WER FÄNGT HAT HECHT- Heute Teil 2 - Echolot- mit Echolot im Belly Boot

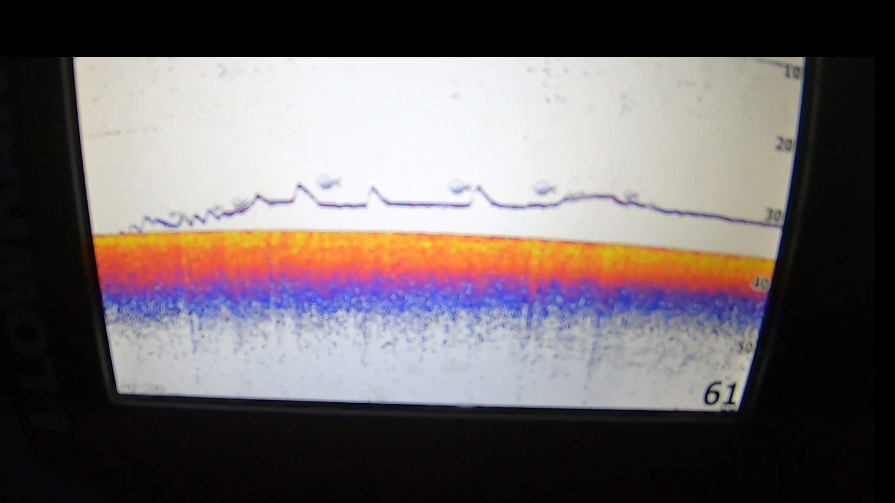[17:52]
Jetzt werdet ihr plötzlich sehen, dass diese Linie nach oben hüpft.
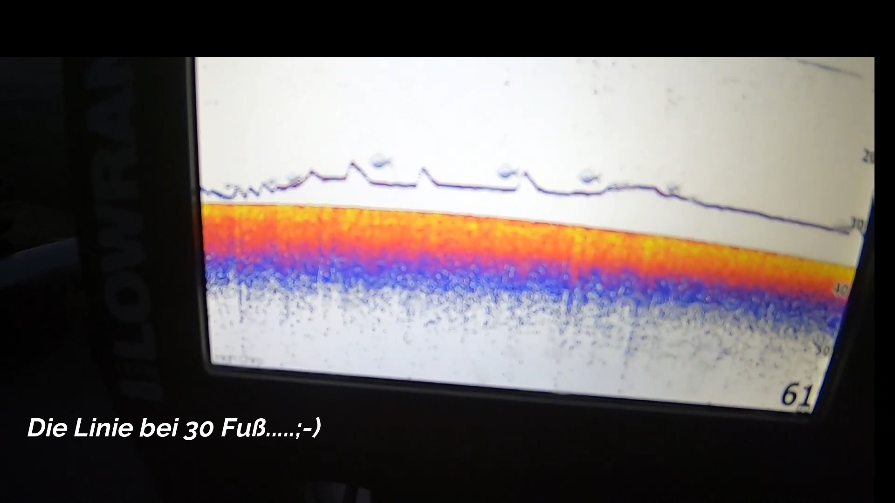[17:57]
Seht ihr das? So von rechts liest man das ja immer. Guck mal, also ein Hüpfer.
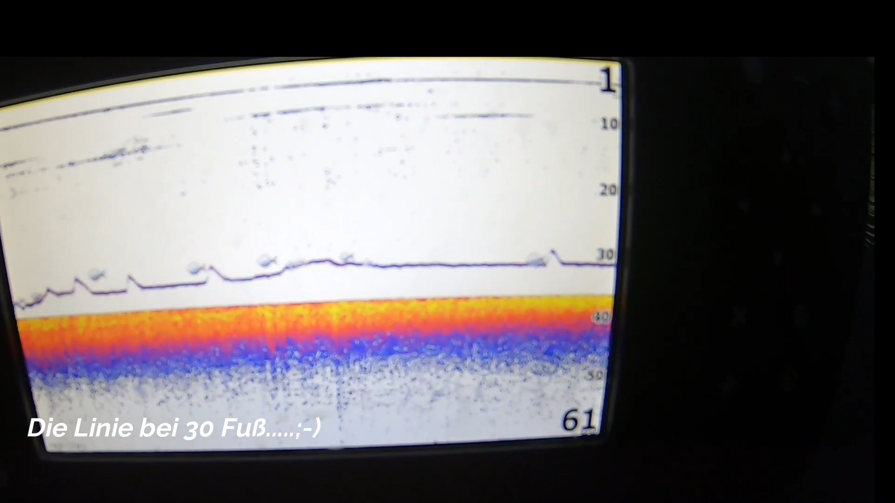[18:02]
Jetzt achten wir noch mal. Zweiter Hüpfer.
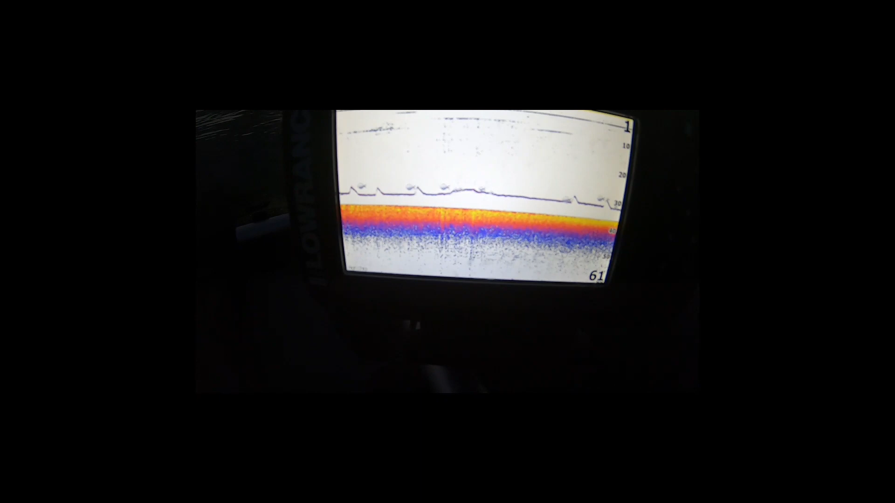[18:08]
Woher weiß ich das? Na ja. Ich habe meine Rote. Die ist jetzt exakt über dem Gewässer Grund.
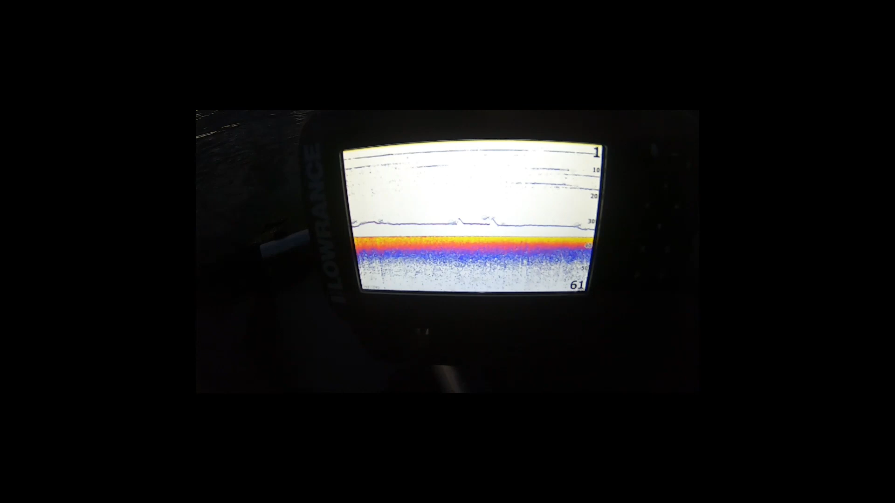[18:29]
Diese Bewegung auf dem Echolot ist mein Köder. Das heißt, dieses Echolot ist so genau, das ist jetzt mein 15er Blei, was ich dran habe.
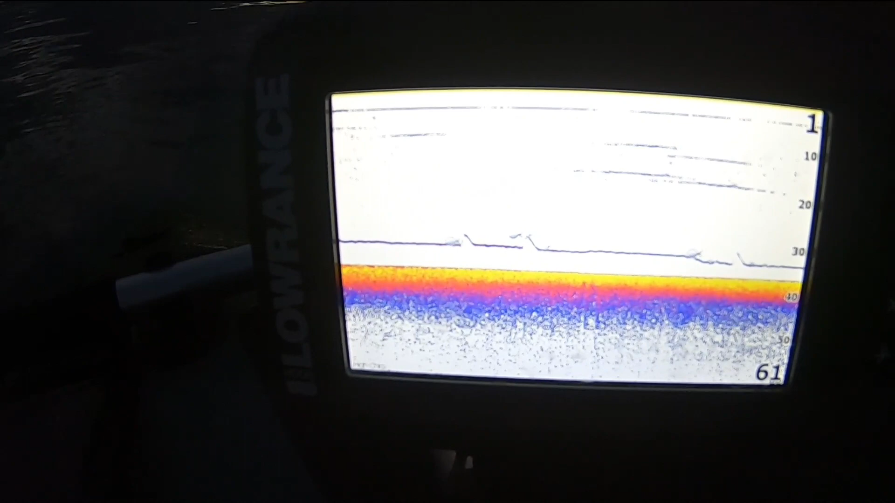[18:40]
und den kleinen Köder, den ich dran habe, hier so wahrnimmt und für das Echolot ist das an dieser Stelle schlichtweg ein Fisch.
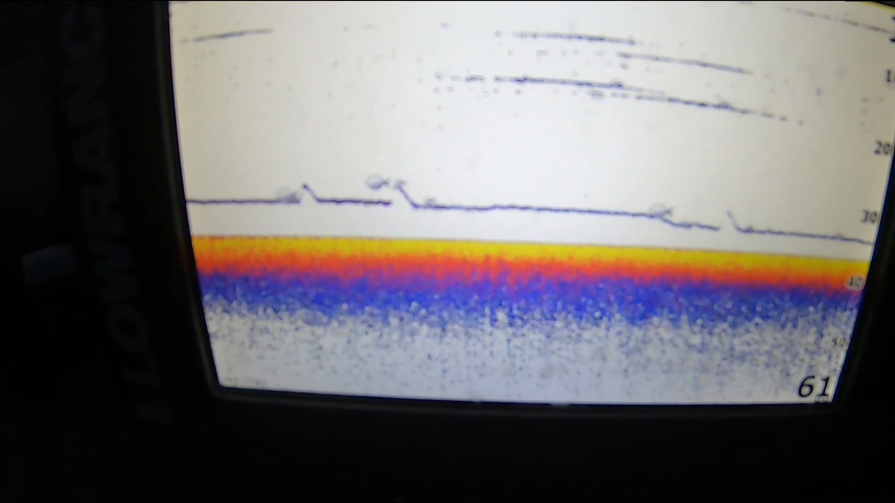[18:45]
Nochmal, kurzer Hüpfer. Ich ziehe einfach diese Rupenspitze an, dass ihr das einfach seht. Geh nochmal hin. Also, ich ziehe meine Rute nach oben,
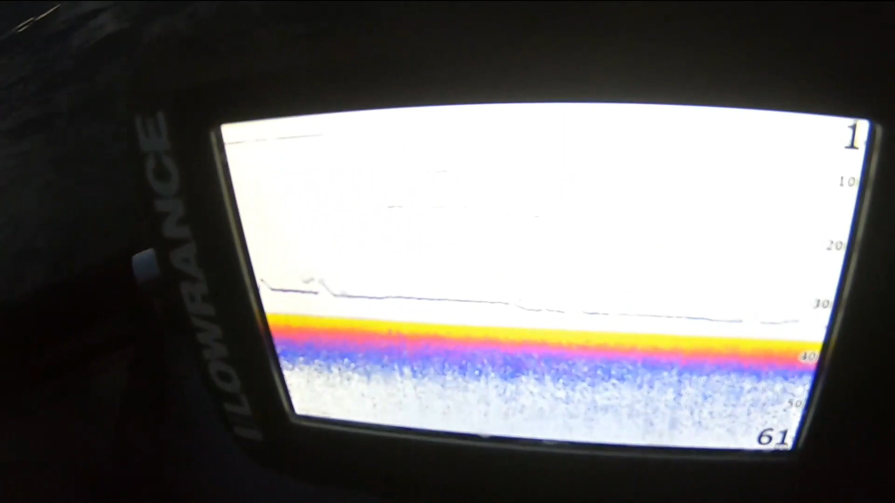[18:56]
geh nochmal zurück aufs Echolot und dann könnt ihr sehen, dann kommt auch dieser Sprung.
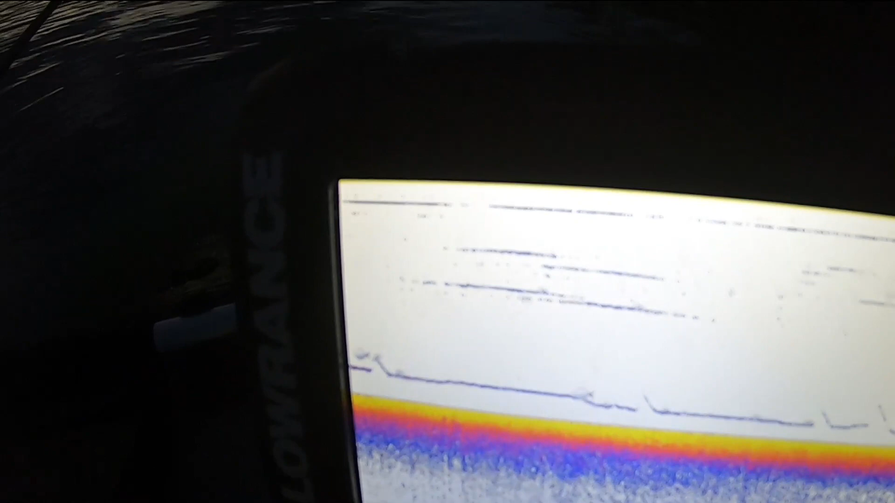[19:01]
Also, das bin ich und alles, was oben drüber ist, sind dann eben die Fische, die sich halt totlachen, warum da unten eigentlich so ein Wurm einfach hin und hängen.